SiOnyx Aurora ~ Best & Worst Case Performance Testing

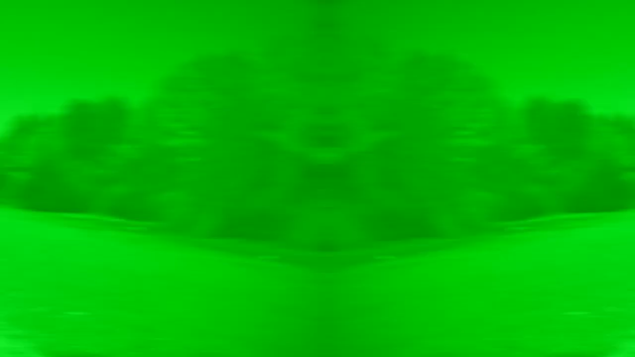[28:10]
Okay. And we are back, uh, in our green screen mode. Now, uh, I do like green screen on traditional, uh, I do like green screen on traditional night vision.
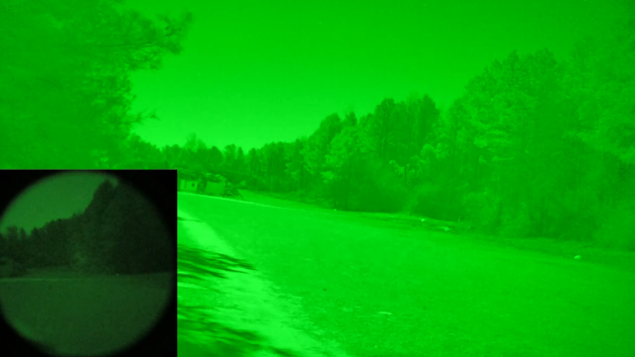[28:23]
But what I've found is that on digital night vision,
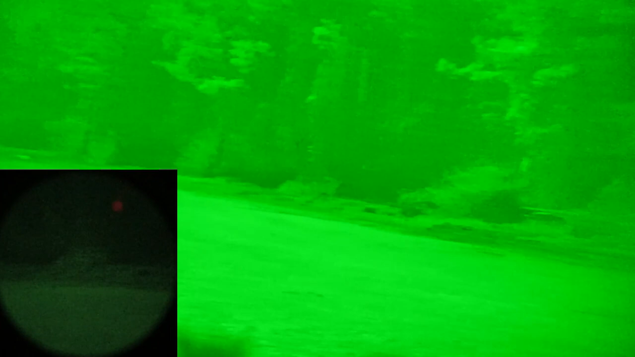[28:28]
basically you, you get washed out because it's just using,
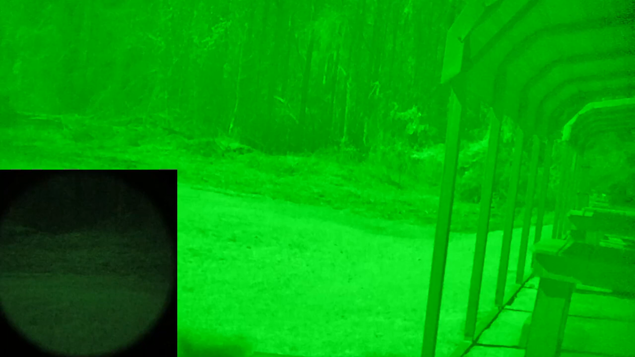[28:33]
it's just using your green pixels on the screen.
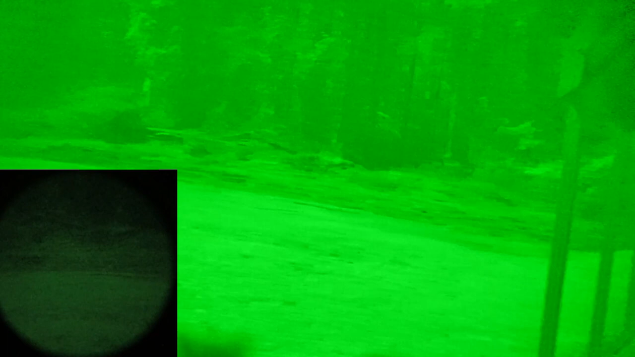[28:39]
So your green gets washed out. You lose contrast.
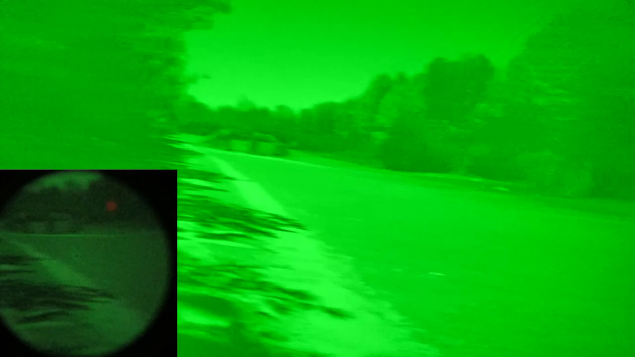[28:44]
And, uh, I mean, see, I'm looking in the woods here and it's like, uh, yeah, you see everything's just washed out. But, uh, so, whereas I do like green, I think it has value because you can see more shades of green or perceive more shades of green than other colors.
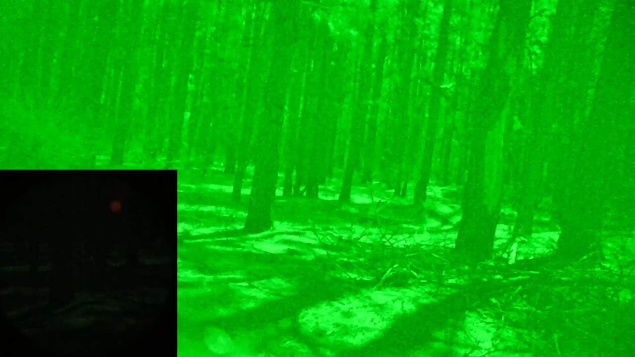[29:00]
Uh, it has a lot of added value in night vision.
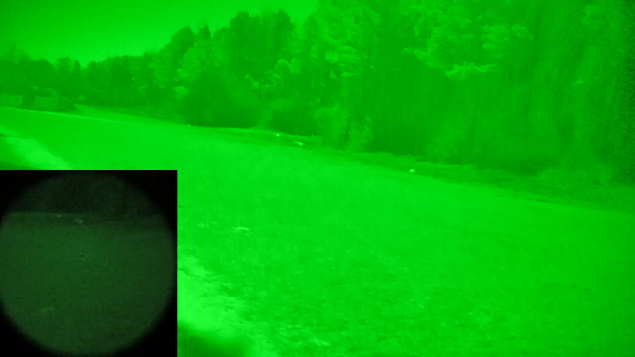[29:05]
Uh, with the Psyonix, with, uh, you know, Sightmark Wraith, uh, with any device that I've ever seen that has that green screen, uh, as far as a digital night vision. Uh, I just don't like the implementation.
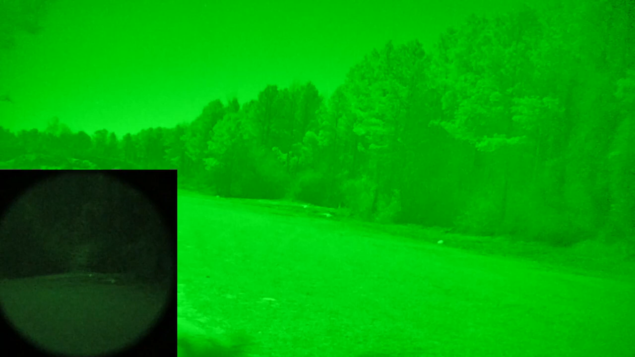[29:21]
I mean, I like the color, but I don't like the implementation. I think you're better off to, uh, better off to stay color or go black and white. So, uh, full moon final look around.
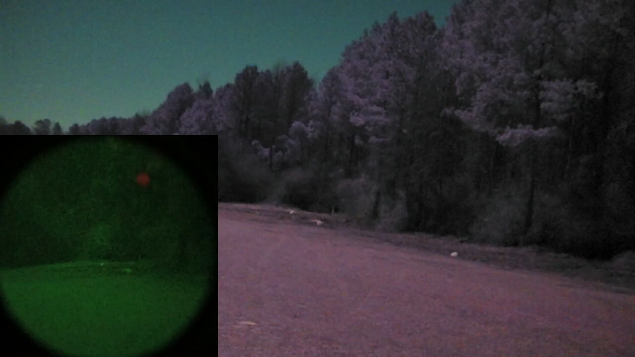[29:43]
we'll do a quick pan around back in our regular digital color, uh, night vision with the Psyonix. And let me see if I can kind of, maybe get unity a little bit.
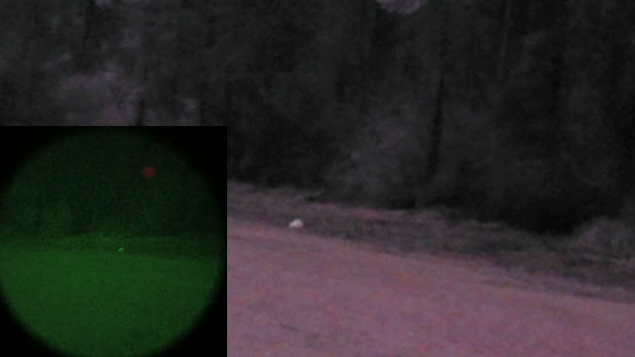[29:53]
Uh, I don't know, between the two devices. So I just figured, hey, we'll just do a quick, slow, a quick, slow,
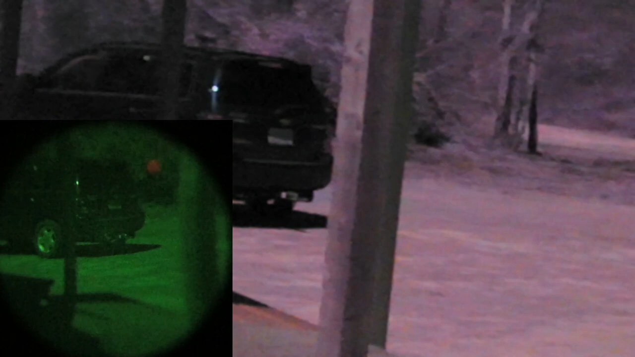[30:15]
And play with the Psyonix for, uh, play with the Psyonix and, and give a demonstration of how well, uh, you can see with it under different circumstances.
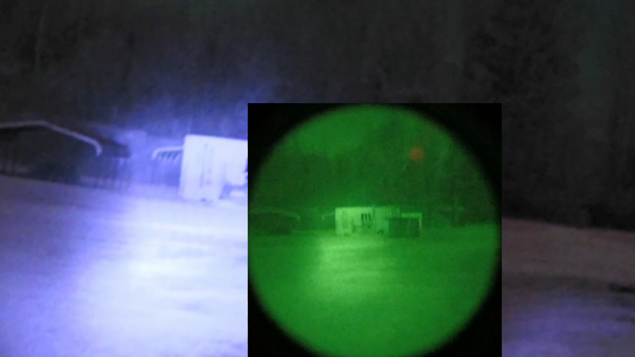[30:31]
And let's, let's just go ahead and throw, throw a beam out here. And.
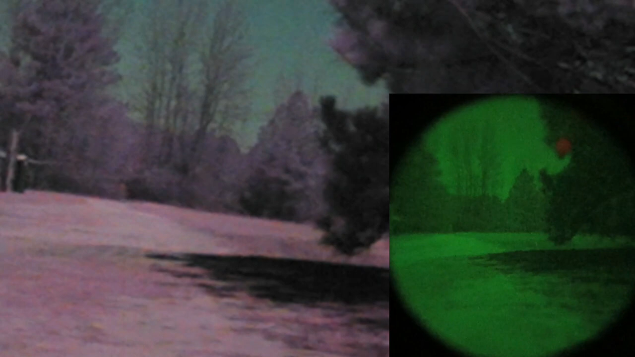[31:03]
uh, using the digital zoom, using some illuminators and comparing it to,
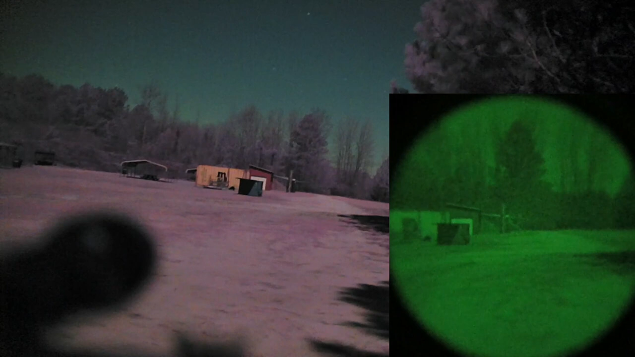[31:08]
uh, to some traditional Gen 1 with all of the same. There you go.
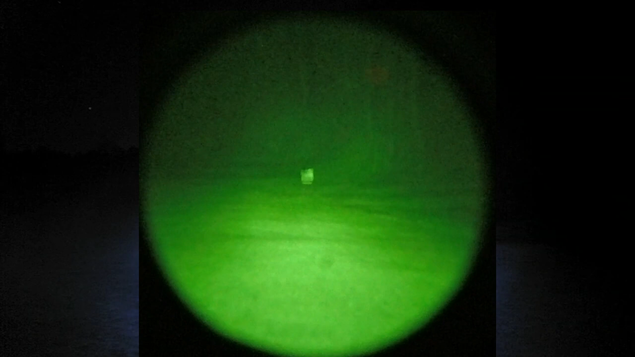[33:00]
And we've got an illuminator on because it is a pitch black night. It's a starlit night, beautiful view of the star,
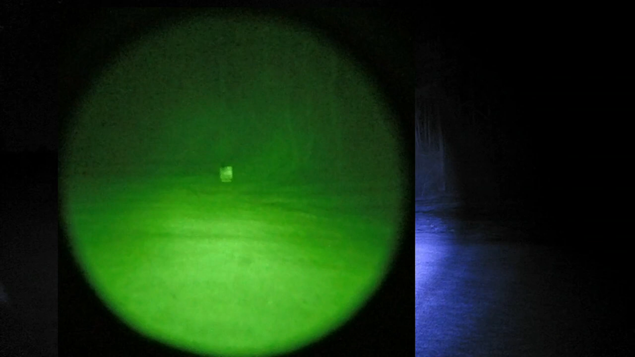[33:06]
but no moonlight. So, for practical purposes, this is a night where even Gen 3 would struggle. So, we were out here earlier and did some
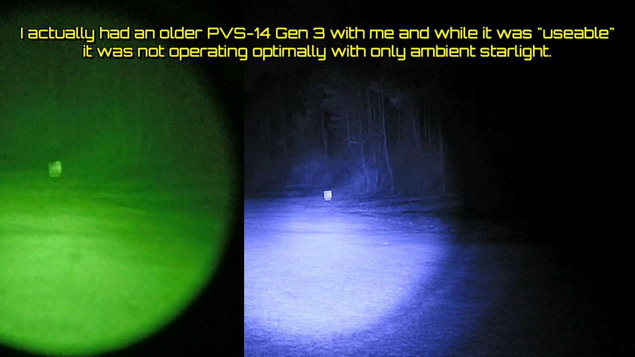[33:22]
imagery with a full moon that was great, and everything looked hunky-dory. Now, we're out here in pitch black.
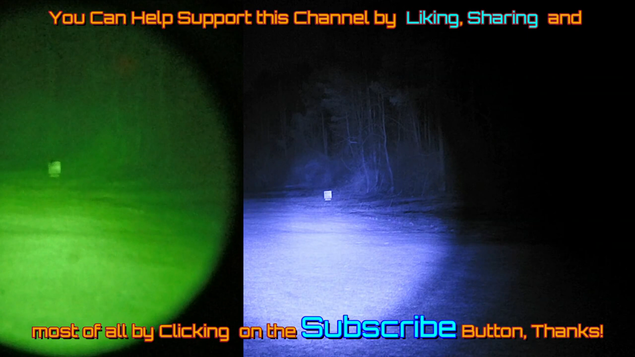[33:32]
So, we've gone from best case to pretty much worst case. So, first thing I'm going to do here is, what you see is a target at 75 yards.
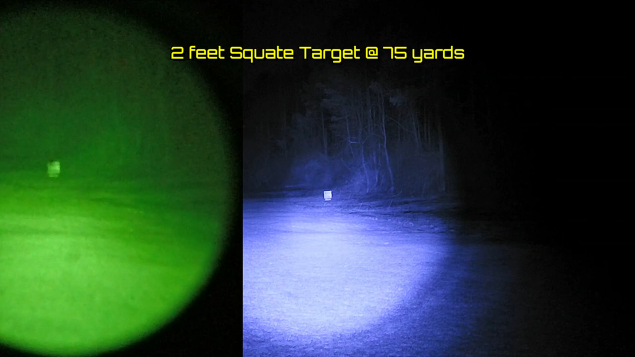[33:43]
And, actually, it has a, it has a Bambi on it. That's my breath.
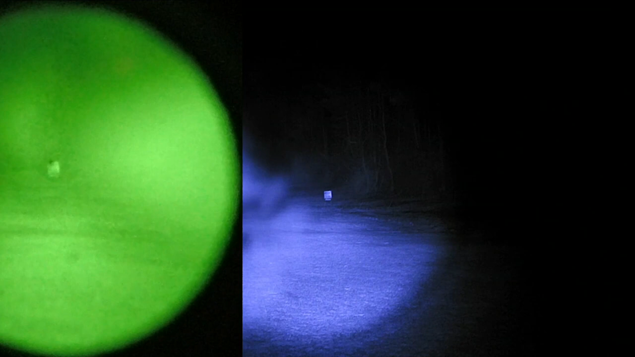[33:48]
It's a little bit nipply out tonight.
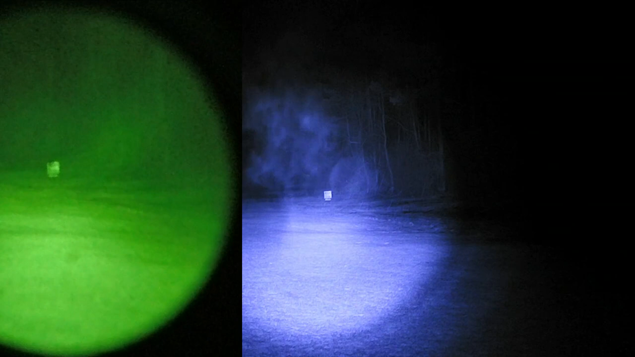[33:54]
So, anyway, we have a target at 75 yards. And that target is 2 foot by 2 foot square, sitting on the ground, standing up, of course. And it actually has a Bambi on it. So, I thought maybe that might be interesting to try and give a good gauge of what we can see with this night vision at a modest range of 75 yards. So, of course, the Bearing Optics, we're not going to get any more zoom than that, but that's a 2x2 at 75 yards.